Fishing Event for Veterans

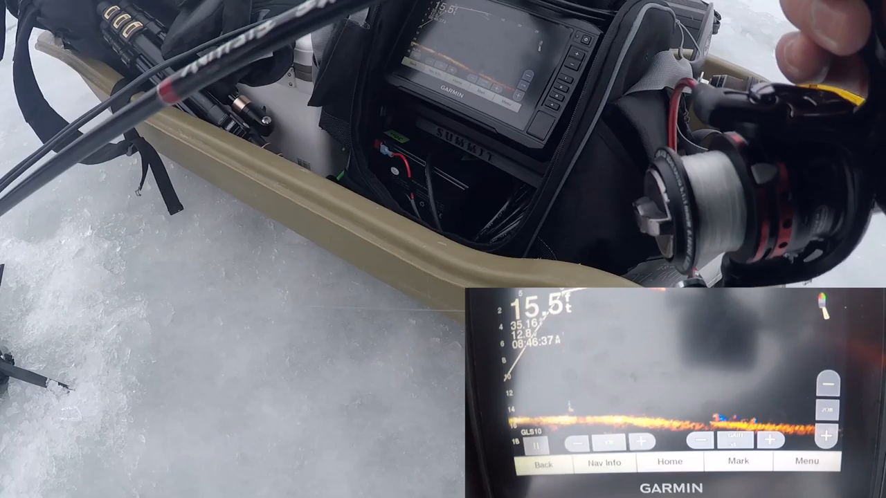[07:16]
rich actually there's a school coming through oh i was too busy looking at my
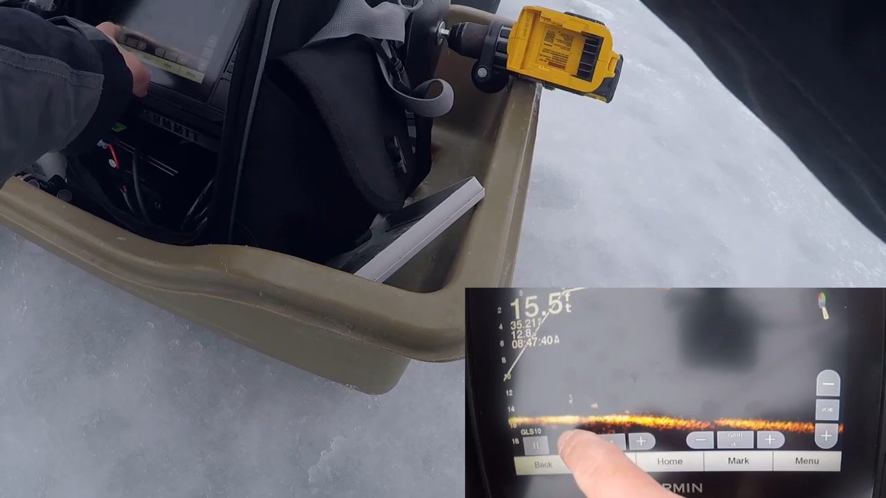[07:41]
there hopefully you guys see that better i don't oh he's
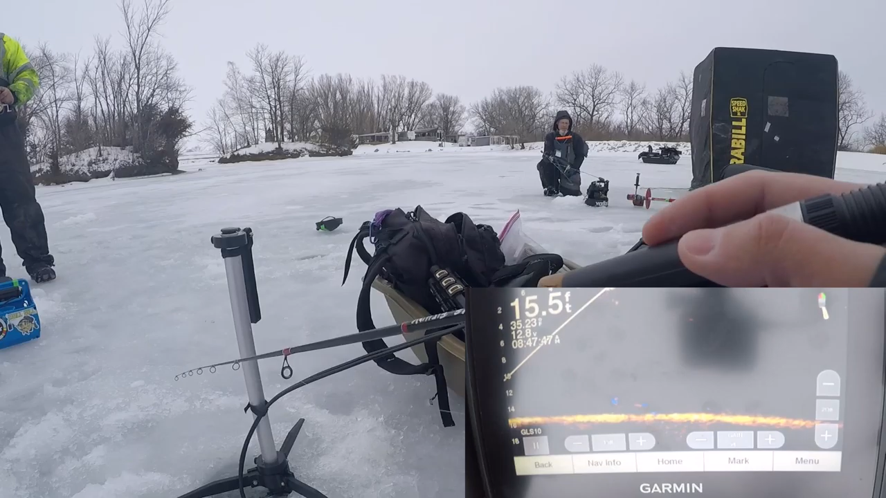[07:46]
coming oh there's two there's three come on oh now
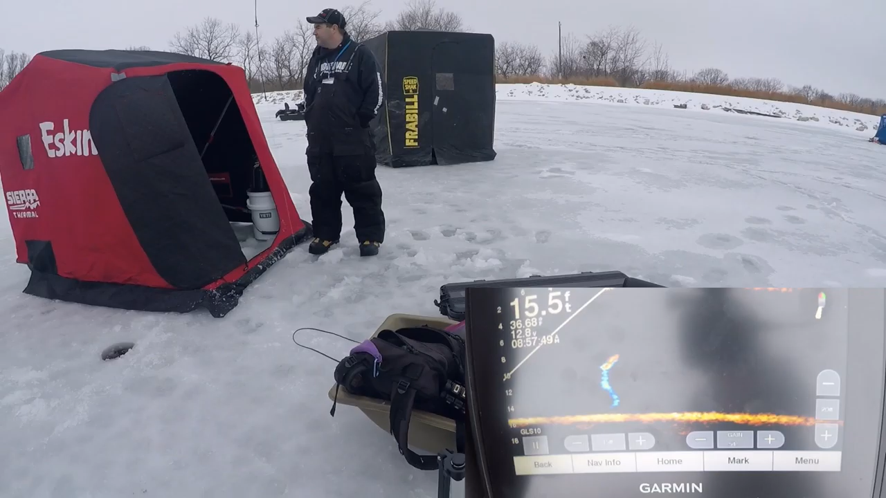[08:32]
On screen: depth 15.5 ft
there we go there's something better oh it was it was better
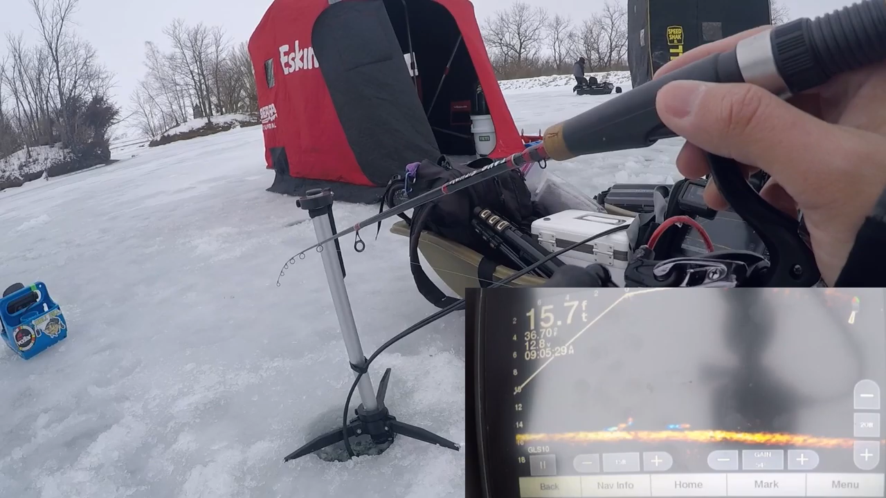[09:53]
yeah keeps coming back i mean i can't
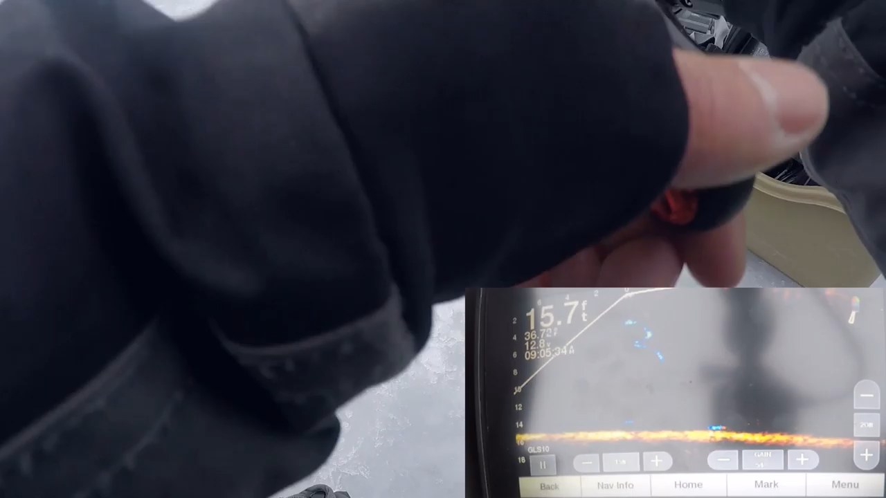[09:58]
complain oh heck no there's the crappies in
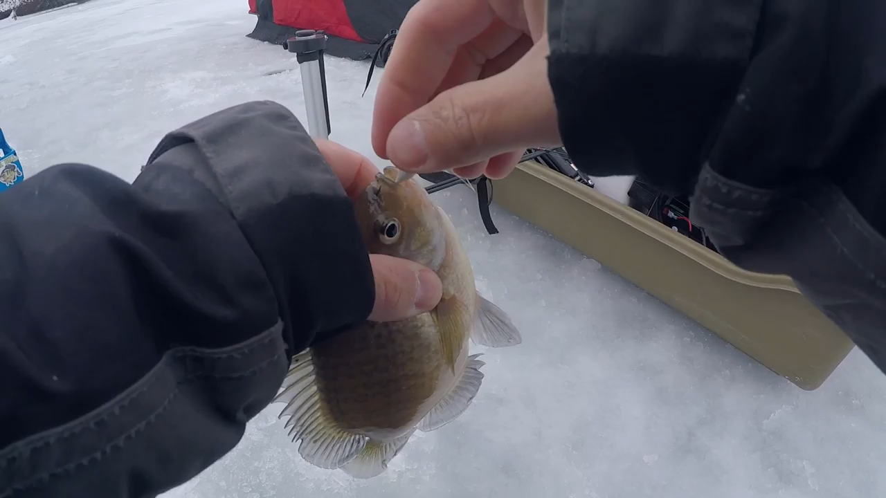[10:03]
here too i've heard you're not supposed to keep those oh no well i probably ain't gonna keep fish anyways
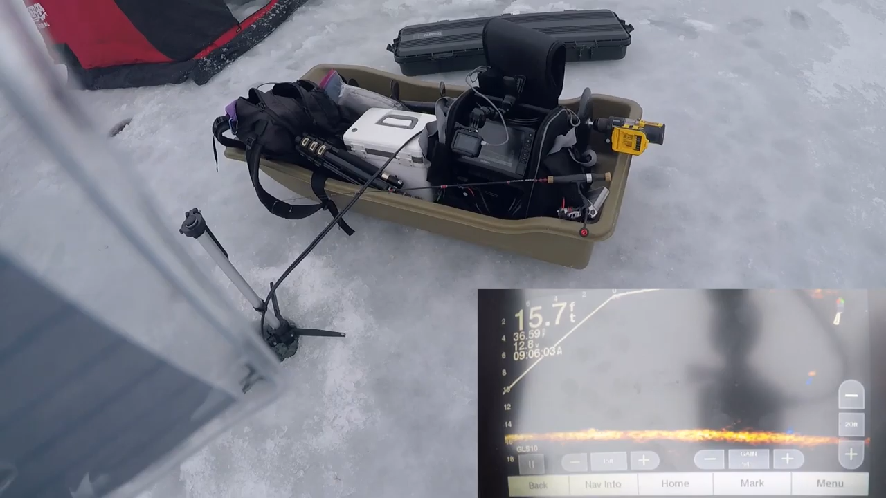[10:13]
On screen: depth 15.7 ft
hey i i saw that i saw that over here yeah i saw
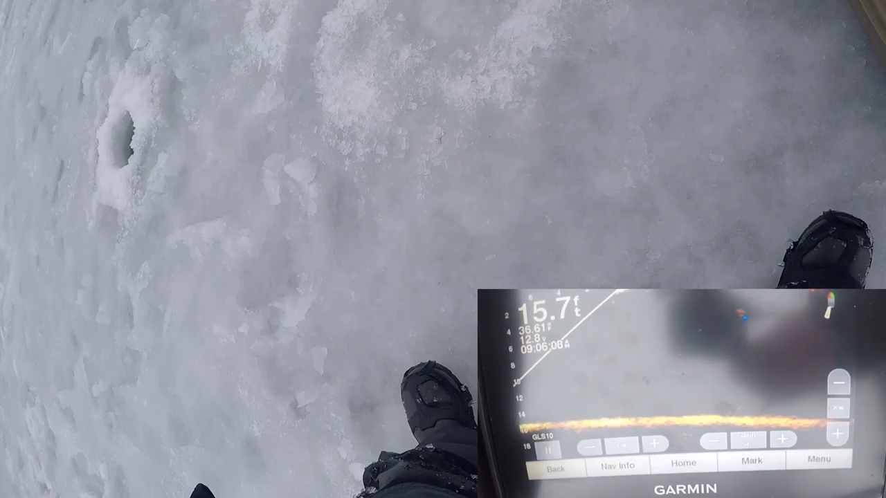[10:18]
On screen: depth 15.7 ft
it on my screen yeah you're still fighting it yeah i am wow
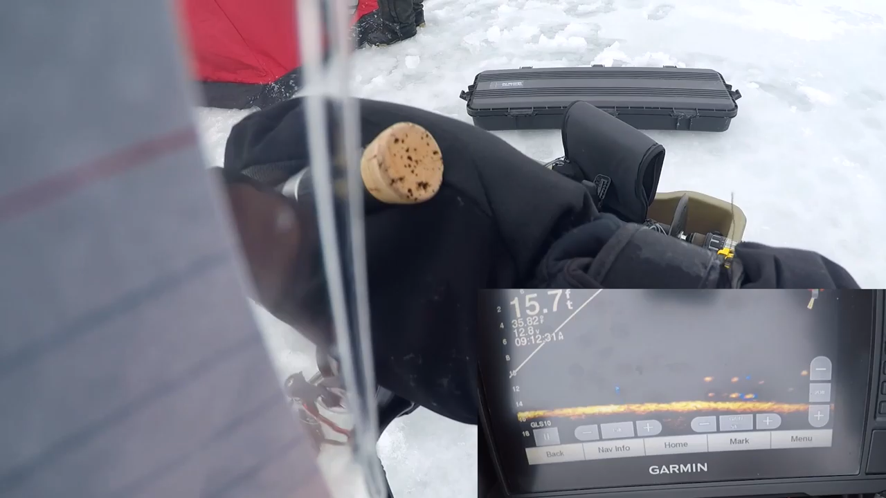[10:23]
On screen: depth 15.7 ft
there's a lot of fish yeah yeah yeah yeah hopefully i can get them to come over here oh here we go oh
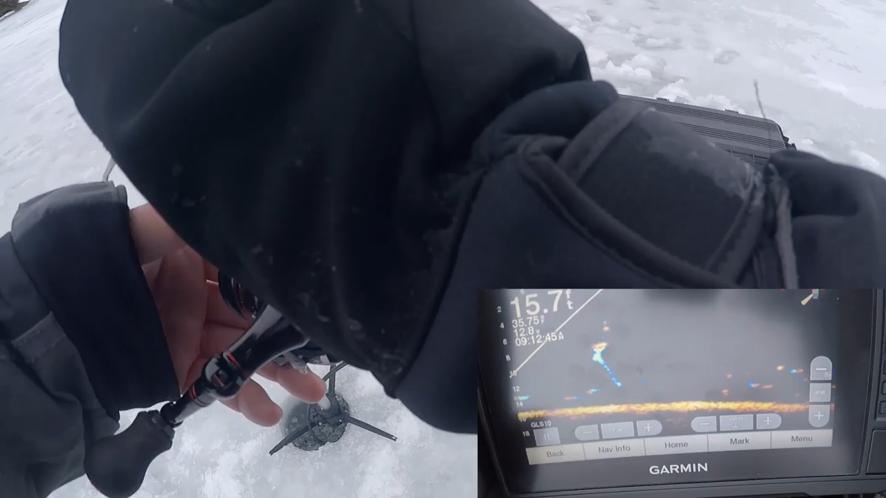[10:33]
On screen: depth 15.7 ft
i had a good one on that was a good one oh he's coming back is he coming back
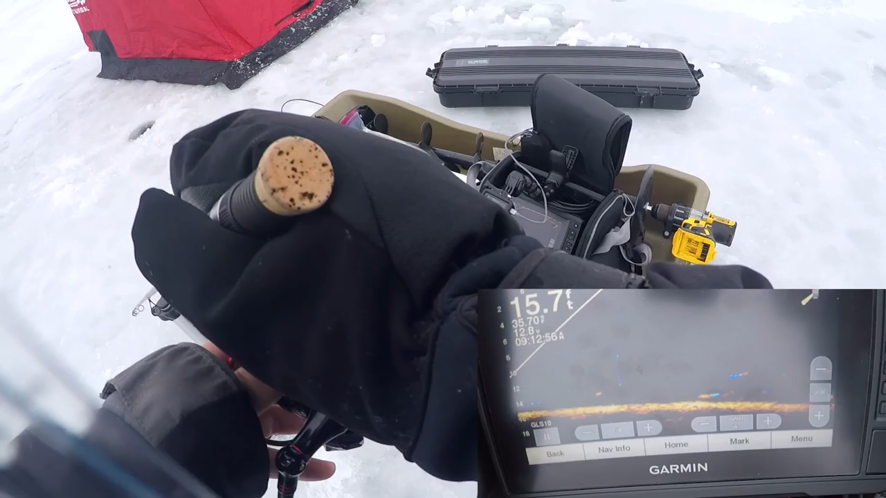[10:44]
On screen: depth 15.7 ft
oh that hurts that was a good one still sitting there oh it looks like they're moving off actually no there's a whole bunch around you oh i see one coming up yeah
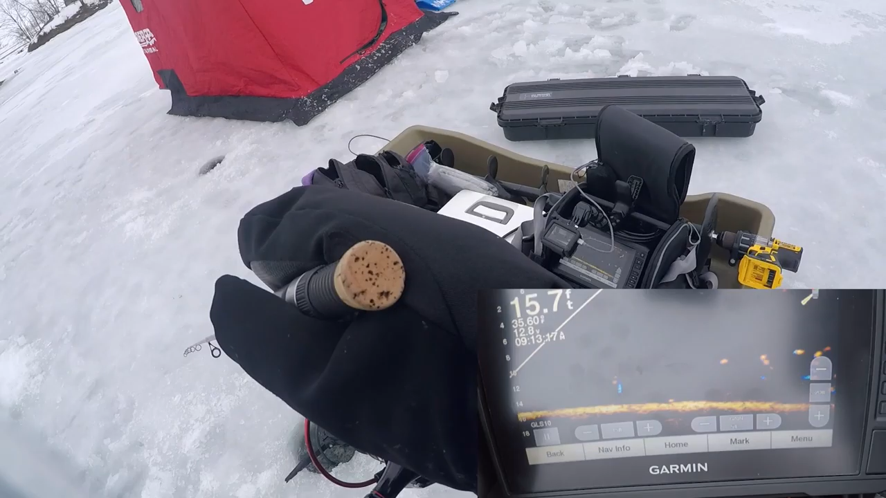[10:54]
yeah yeah yeah yeah so cool oh
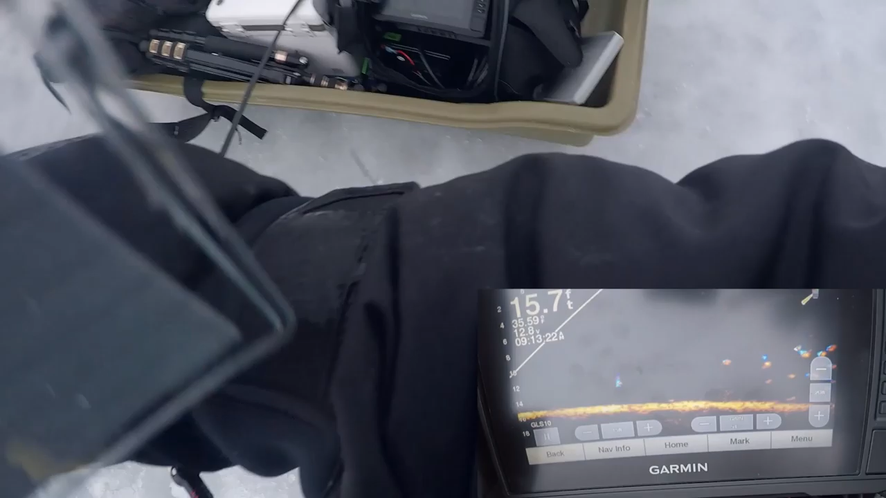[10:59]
oh wait i got something i got some over here oh
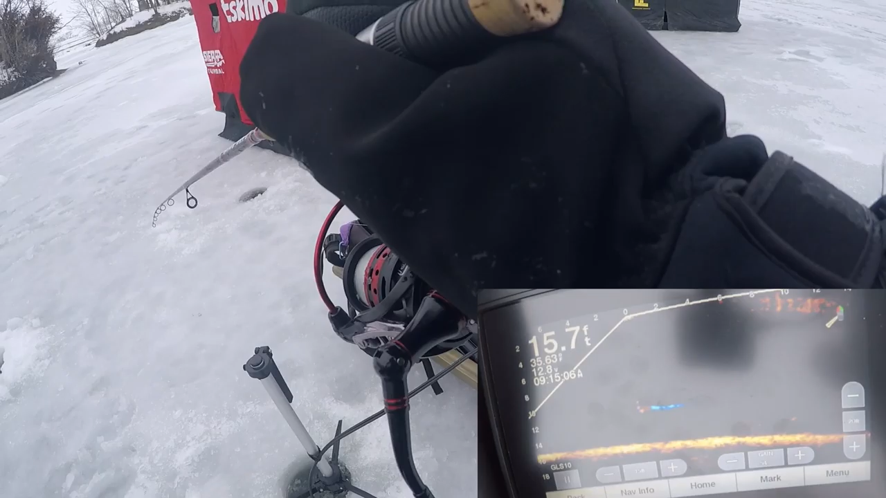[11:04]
On screen: depth 15.7 ft
here he goes oh he dunked it yeah he dunked it oh